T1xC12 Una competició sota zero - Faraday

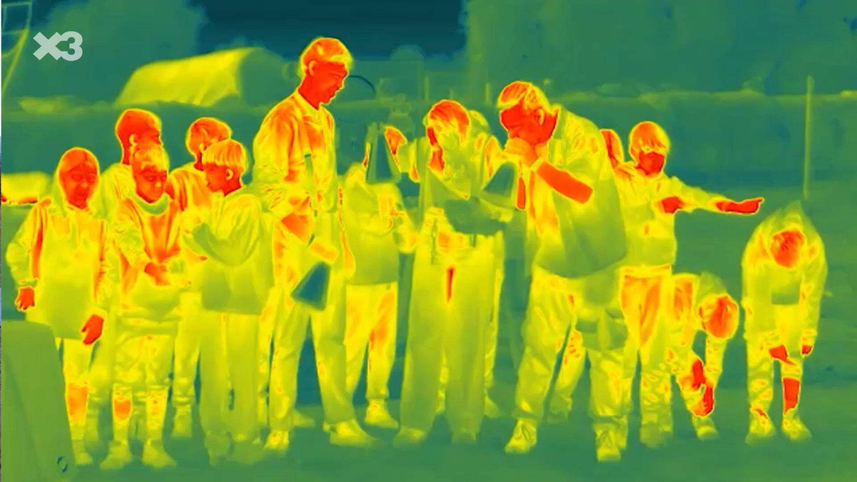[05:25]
El color vermell és el més calent, esclar.
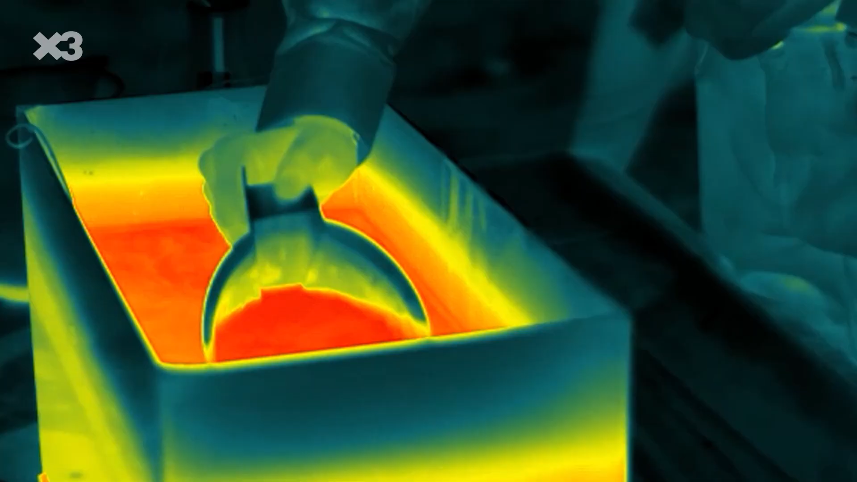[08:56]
I aquestes ulleres infraroges que no fallen.
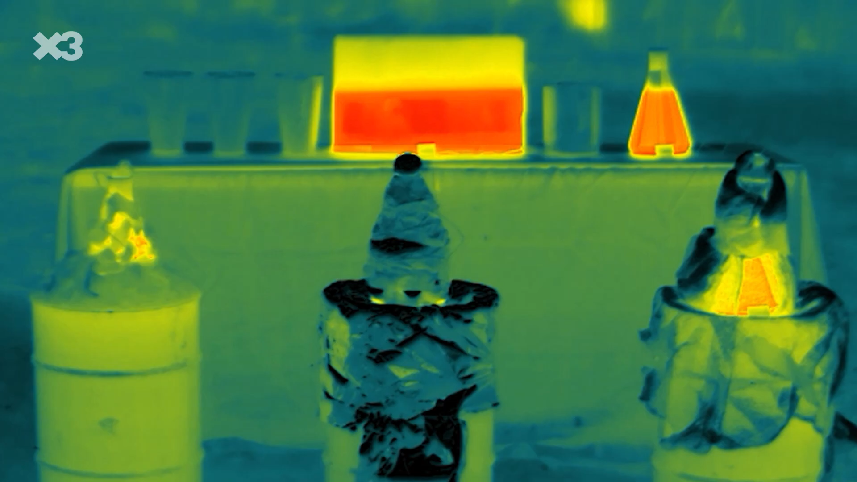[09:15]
Quin creieu que és el matària el més aïllant? Les ovelles ho tenen claríssim?
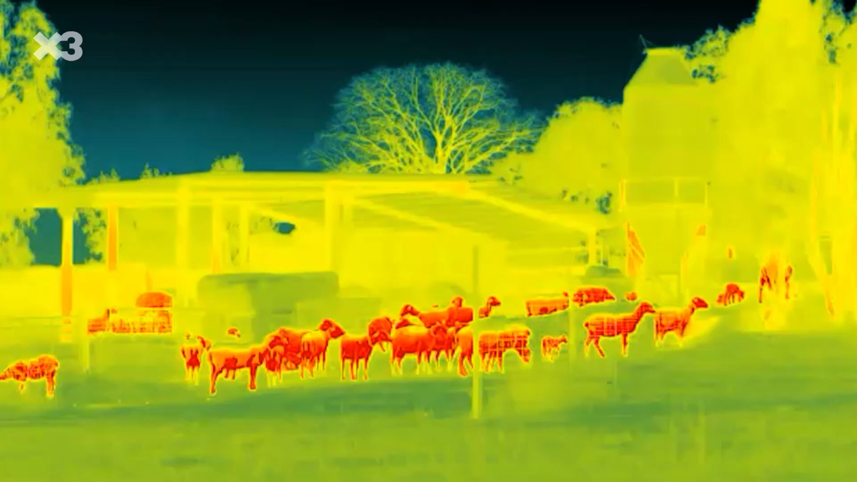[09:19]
Mireu-les, mireu-les que calentones que estan.
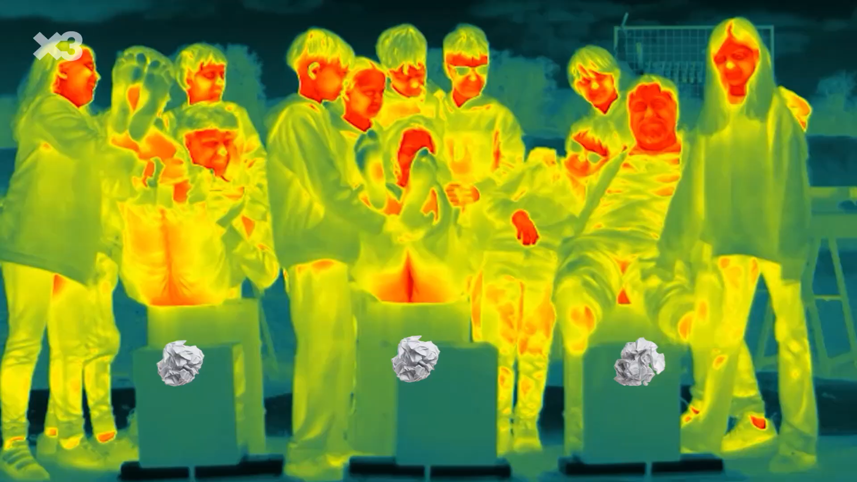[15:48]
Ensenyeu-me la planta dels vostres peus, que no estan gaire calentes, però els vostres culs, sí!
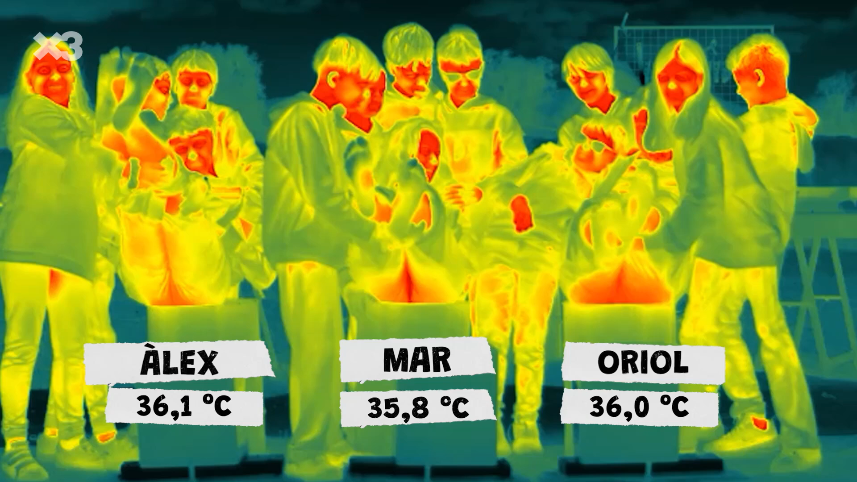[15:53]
Molt rebé. Ara el que farem serà posar els peus dins dels aquaris.
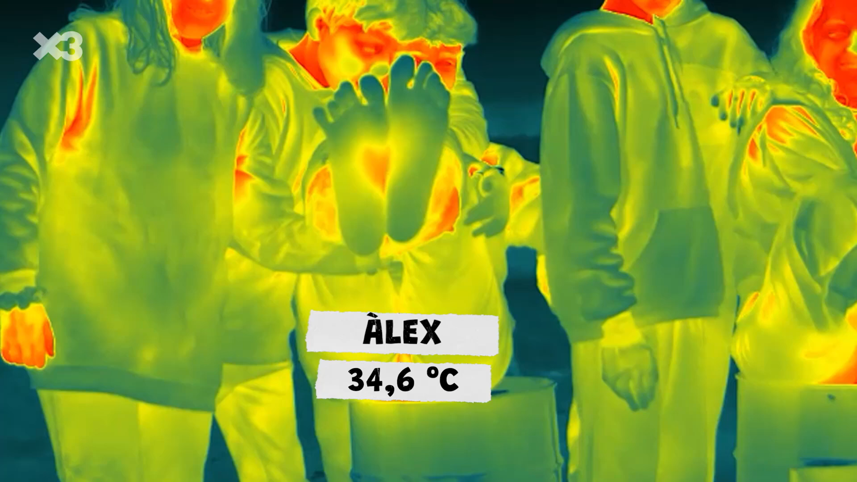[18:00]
L'Àlex, a veure, els peus de la Mart i de l'Oriol.